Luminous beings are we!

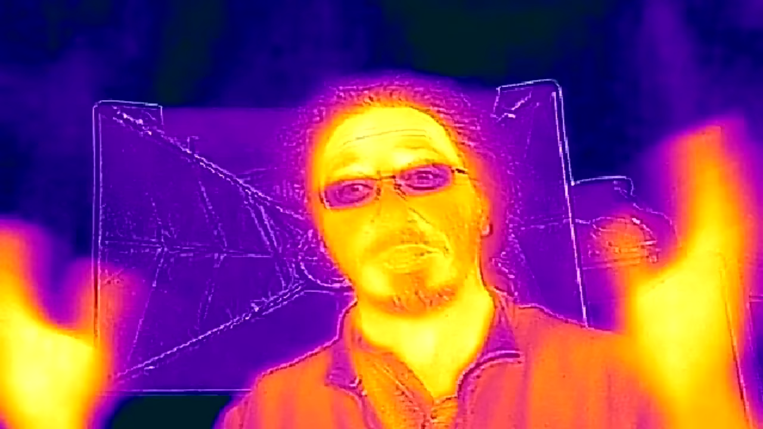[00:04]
So this is what I look like in the infrared so obviously my glasses are a little cooler than my body but not as cool as the outside so if I take my glasses off you
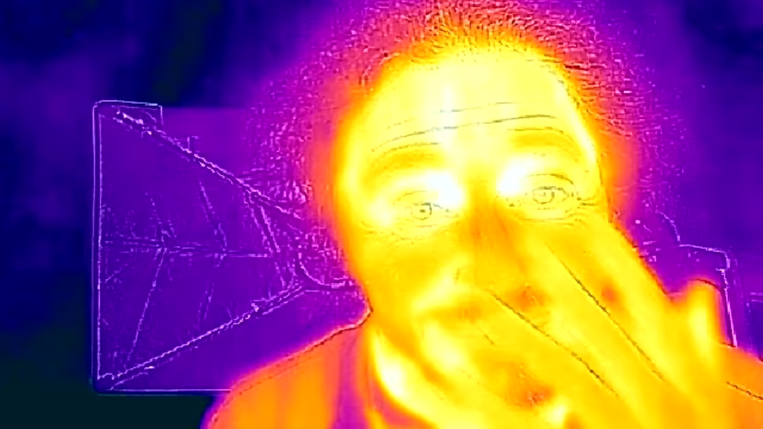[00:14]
can
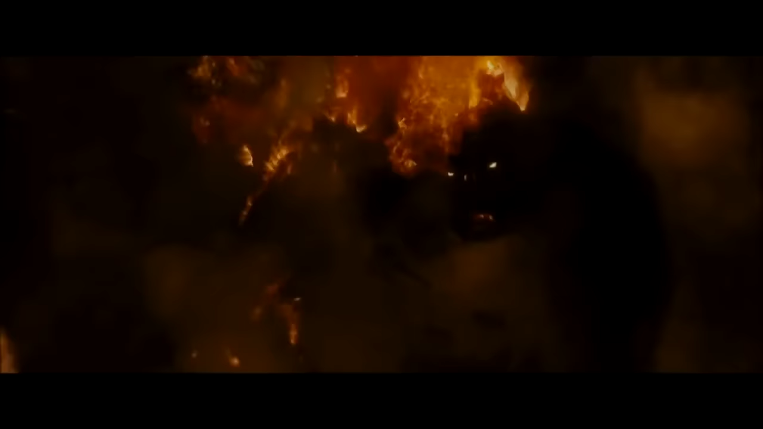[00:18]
see I'm nice and warm on the on the inside but the real reason I'm doing this is behind me I've got these three
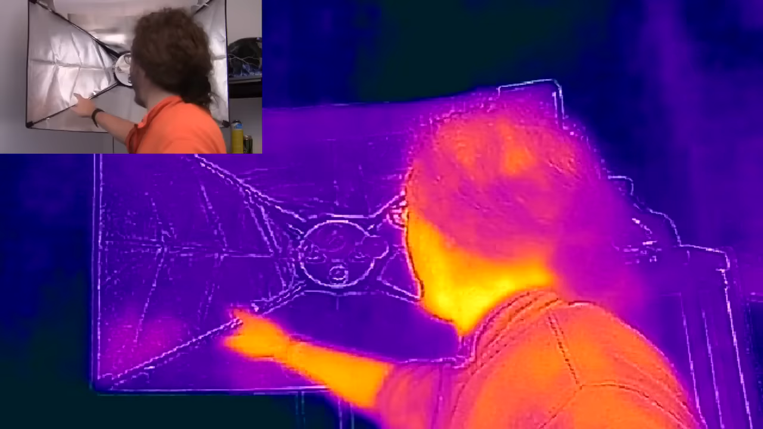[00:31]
light bulbs which this is quite fun you see various reflections in
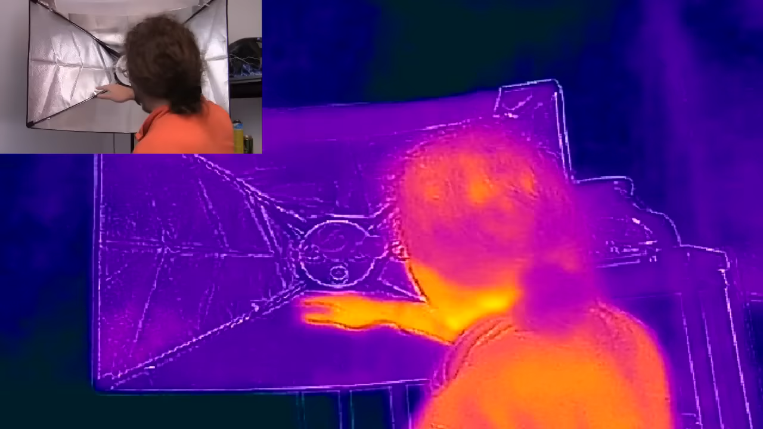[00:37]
the infrared and if I go you get to see where my where my hands have been
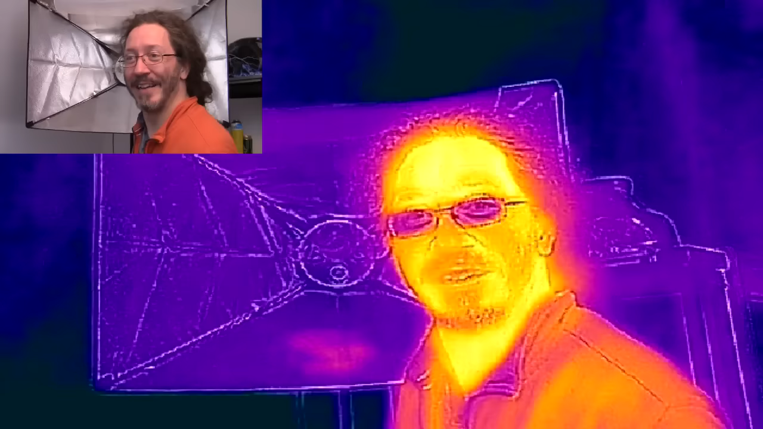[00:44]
so the real reason I've got this up here of course is because these three light bulbs one
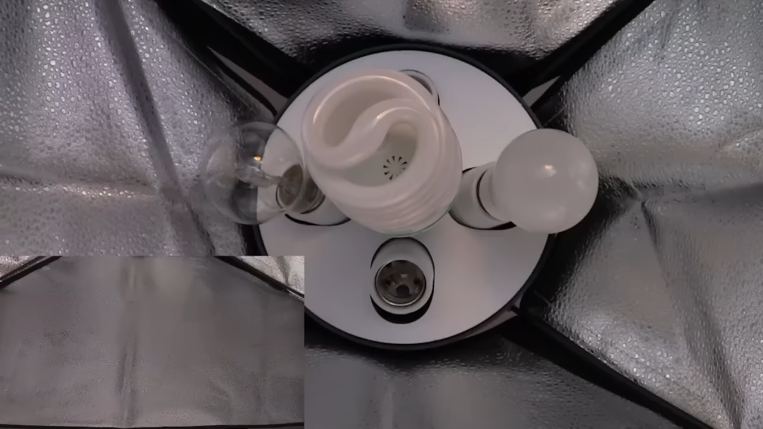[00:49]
this guy here is an LED this guy is a fluorescent and this guy's an incandescent
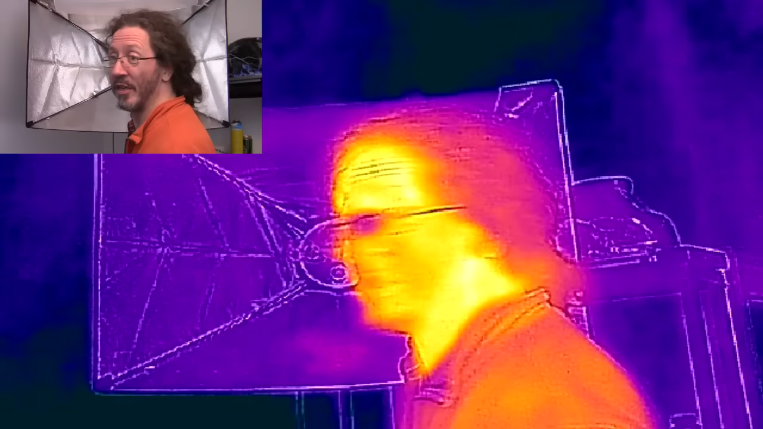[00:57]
so when I turn them on
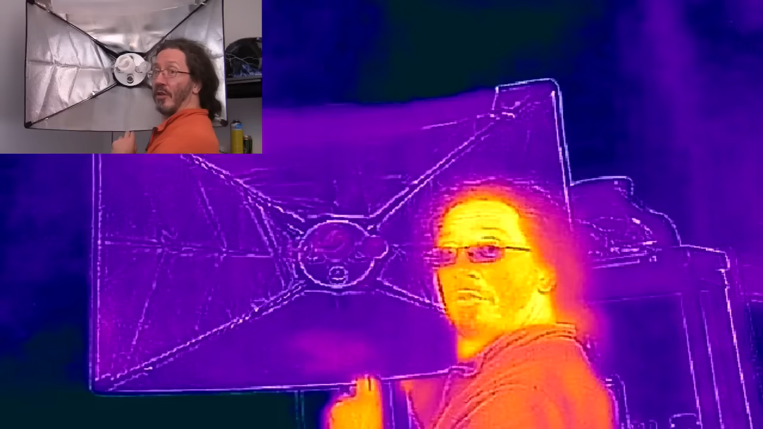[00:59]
you'll you'll see there's absolutely no effect probably goes a bit blurrier right no effect whatsoever on the on the infrared however if I turn the incandescent bulb on for just a second what you'll find I
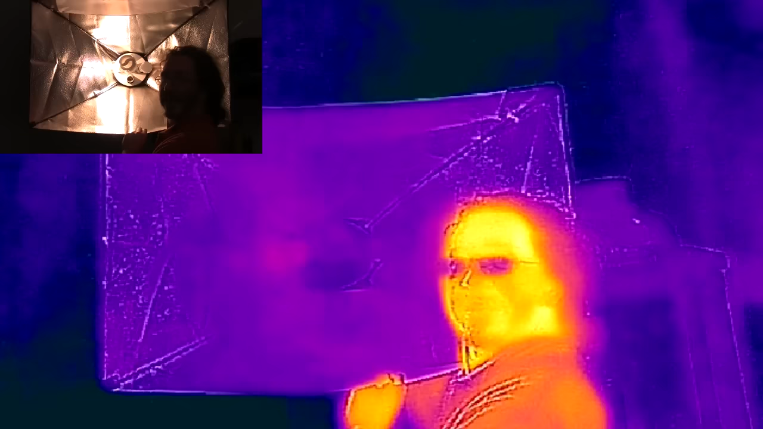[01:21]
believe it so I'm just going to leave it on for you
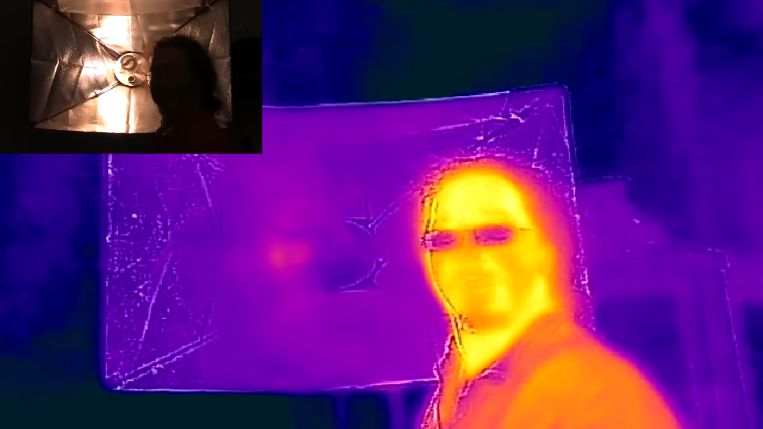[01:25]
know count the seconds two three four and already it's sort of it's
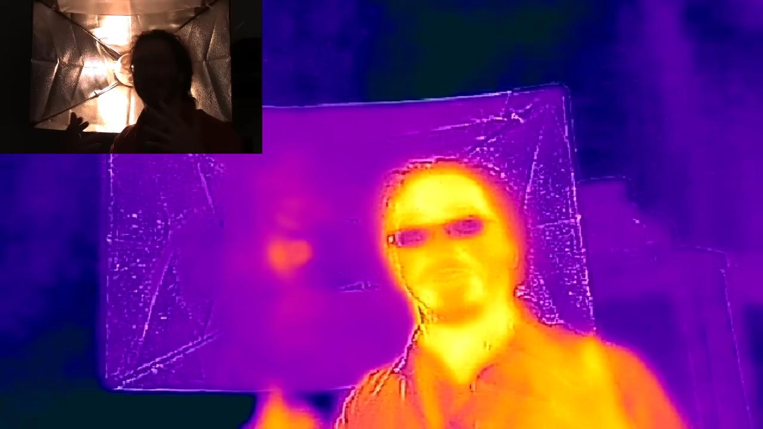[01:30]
sort of getting as hot as I am you know it's 30 degrees I should be able to touch that still and I can I can still touch it but this thing all within about a minute it'll be up hot enough
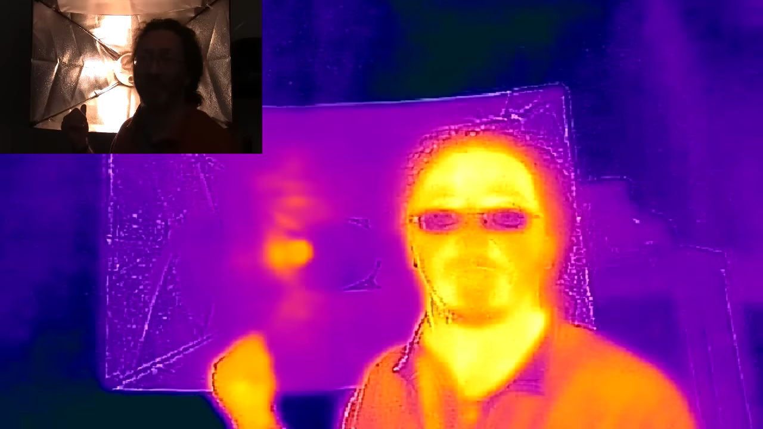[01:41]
to sort of boil water and the such like so also in the meantime
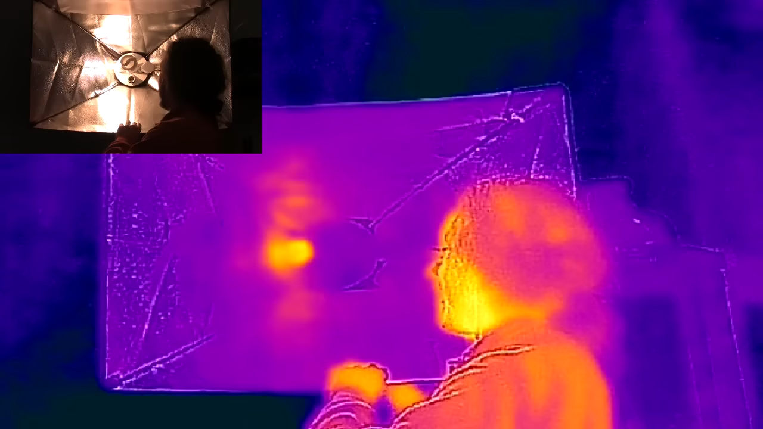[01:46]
I'm going to turn the middle bulb on all right middle bulbs a
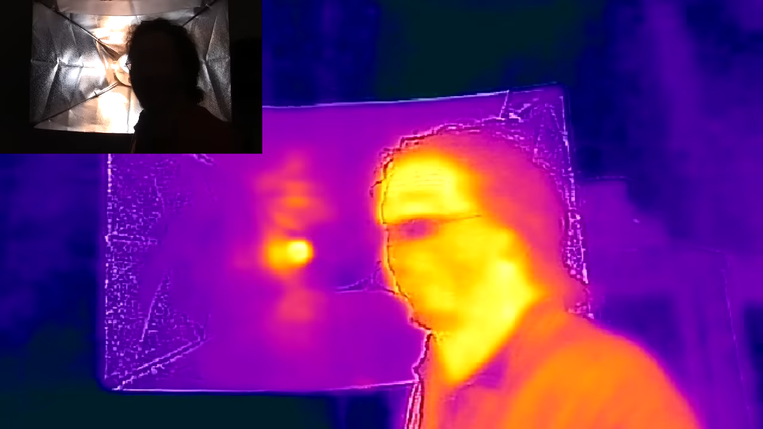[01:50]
floor if I'm going to turn them all on and turn them
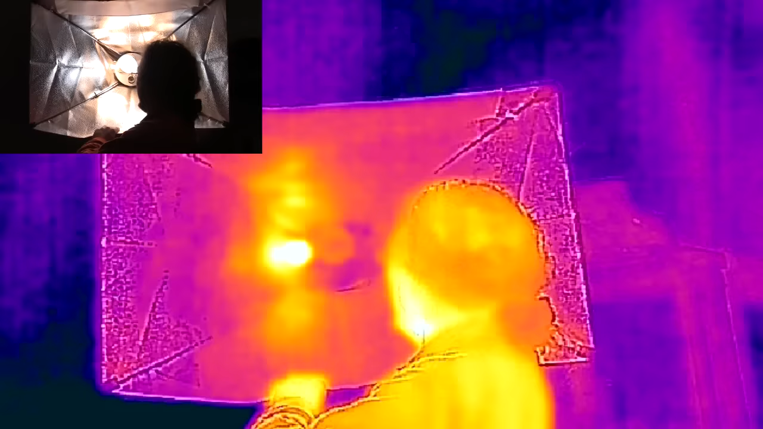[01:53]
all on which
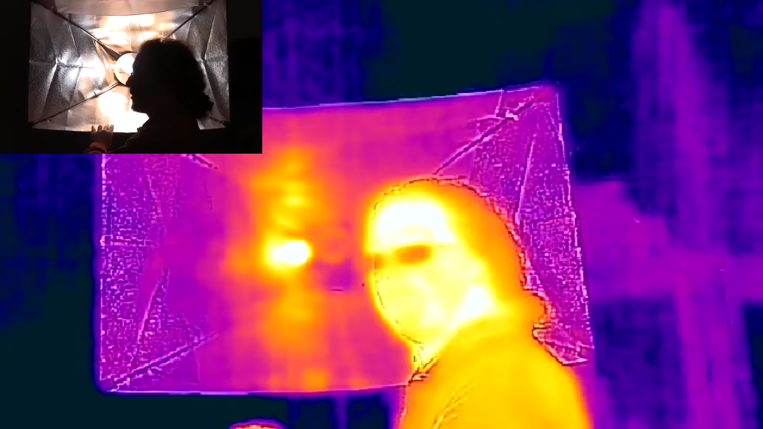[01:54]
means that yeah on the visible light camera I'm all white it out but now you can really see which of these bulbs is actually putting out the most heat they're all on so the fluorescent is actually now it's slightly warm to the touch but they're all the auto
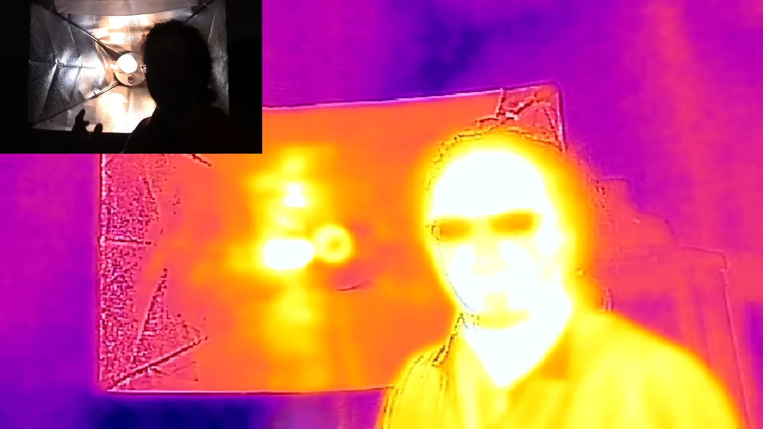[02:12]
calibration is all screwed up now okay so now I've locked off the camera such that it's it should be calibrated
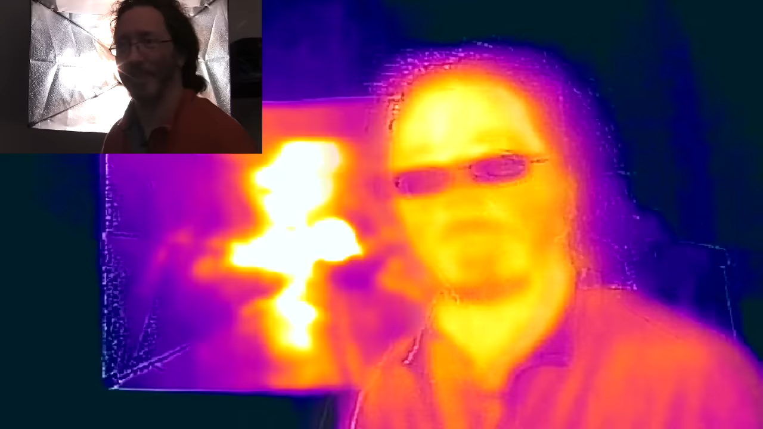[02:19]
to me and it shouldn't do anything else and the incandescent beyond for quite a time now the fluorescent or the
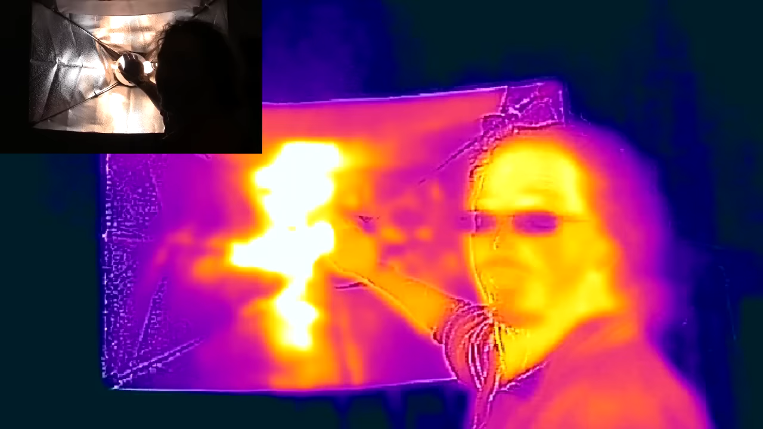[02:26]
fluorescence getting quite warm it's up to about 60 degrees or something and the LED
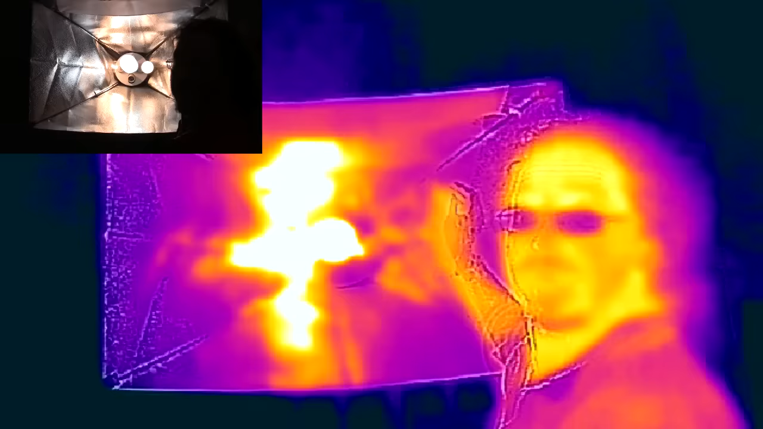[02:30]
as you can see you can barely tell he's on at all and when I turn them all off right ready for this because when I
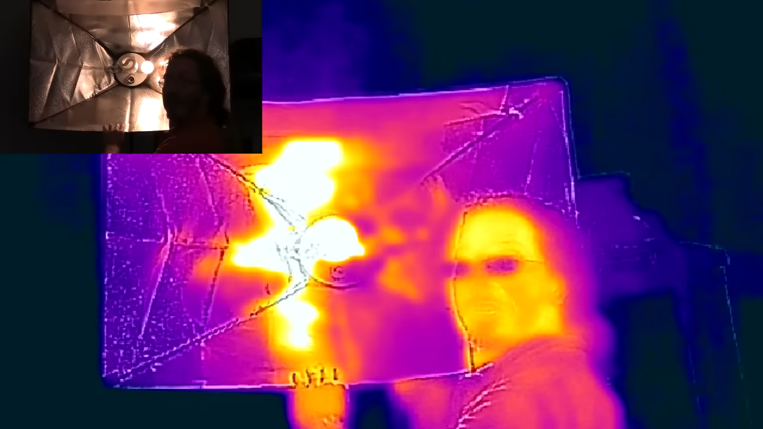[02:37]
turn them all off the heat generation of course
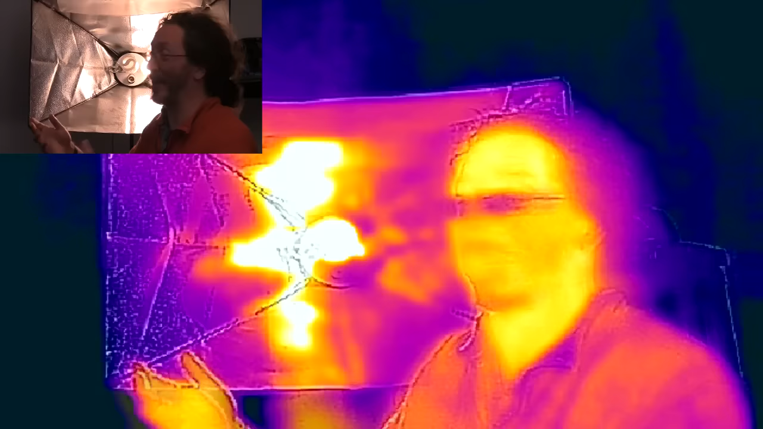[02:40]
stays well not in the uh
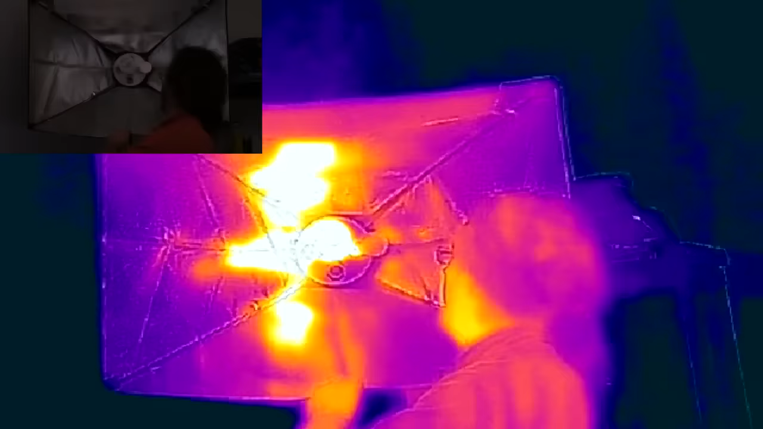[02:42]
there we
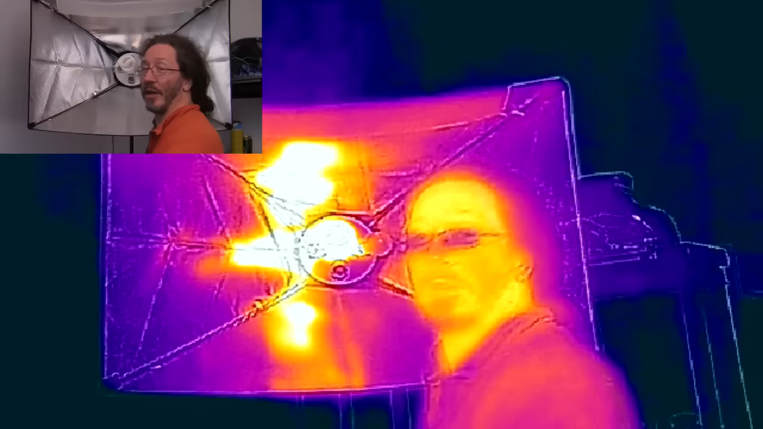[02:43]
go now I've turned them all off you can see which ones have actually really been on
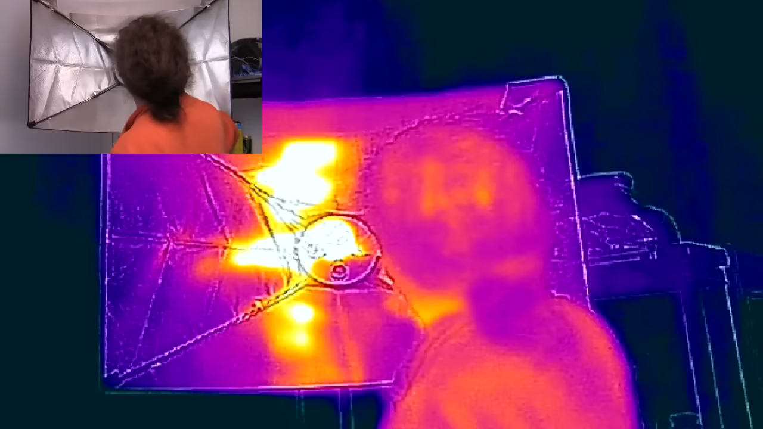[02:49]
and like I said these the LEDs are the fun ones because virtually
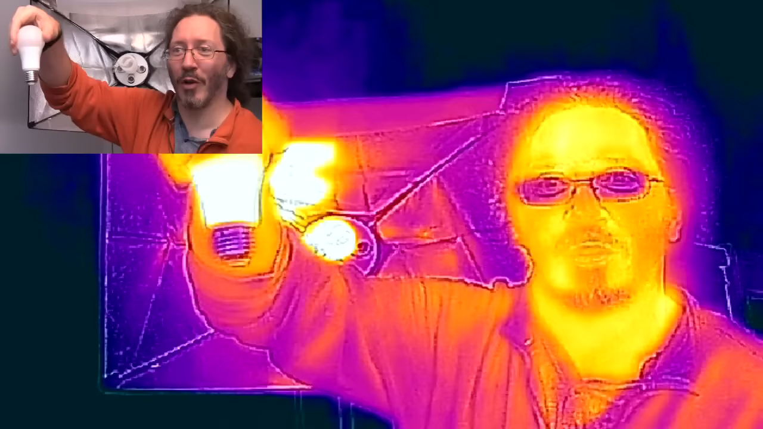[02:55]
all of the heat generation in the LEDs comes in the the
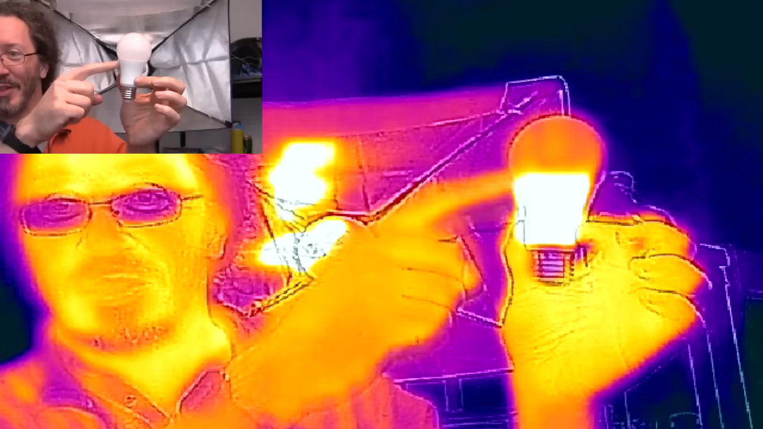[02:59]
stepping down the voltage you step down the voltage from like 200 volts to whatever you know the few volts that they run on the LEDs and that's the bit that gets hot not the bit that generates the actual light well I
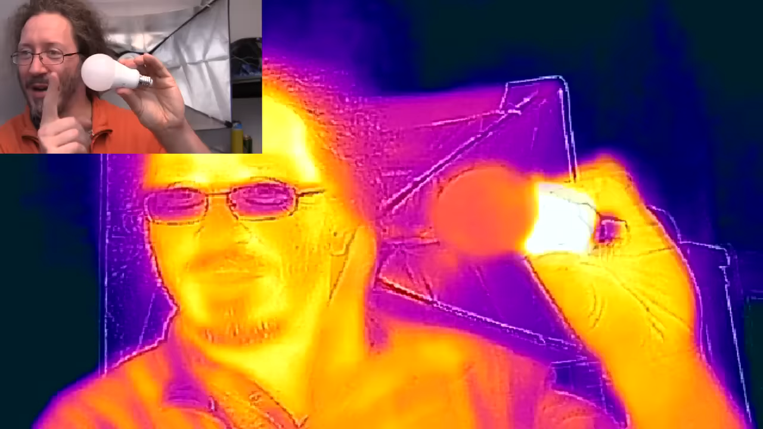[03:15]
might be able to yeah I'm I'm even warmer I'm still warmer than the actual light generating but anyway so those are your lights in um infrared cool eh